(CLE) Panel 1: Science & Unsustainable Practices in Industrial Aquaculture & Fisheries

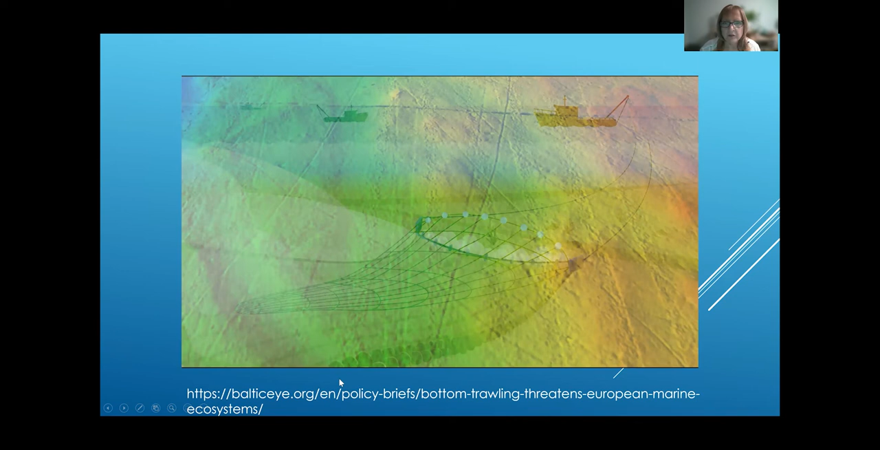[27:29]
And you can actually have a look at these. This is the Southern Baltic Sea.
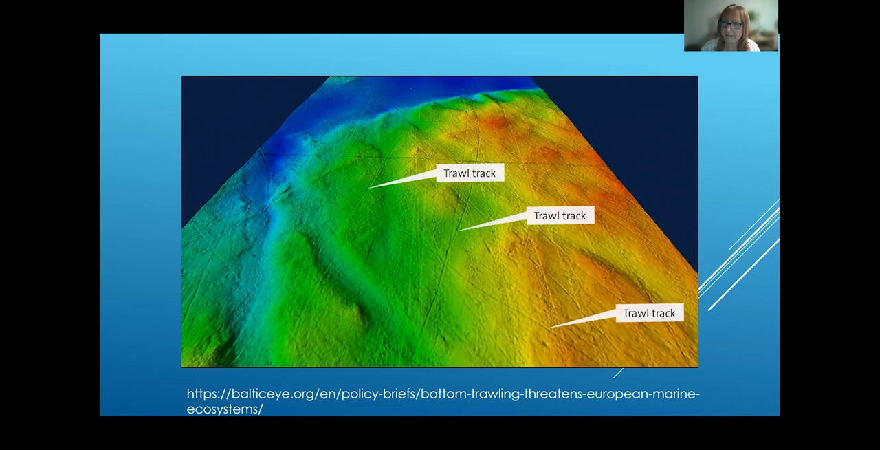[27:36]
And you can see there's huge masses of destruction to the environment. So one has to ask the question, is this a healthy, clean environment?